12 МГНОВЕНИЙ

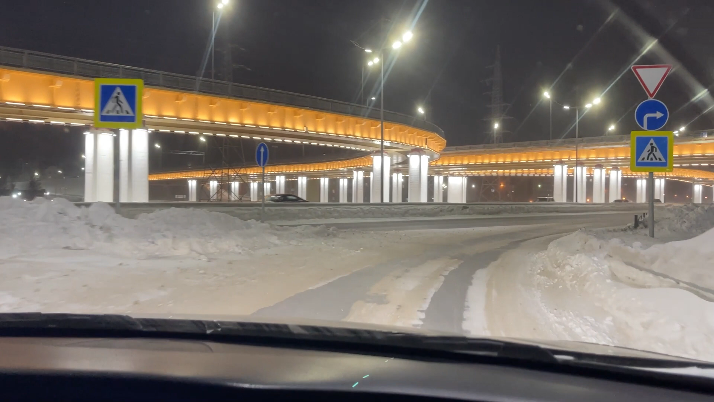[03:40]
Появился как раз-таки, если едешь со стороны, вот так вот и заезжаешь, получается, допустим, если мы ехали бы оттуда, мы бы, получается, ехали со стороны Надыма.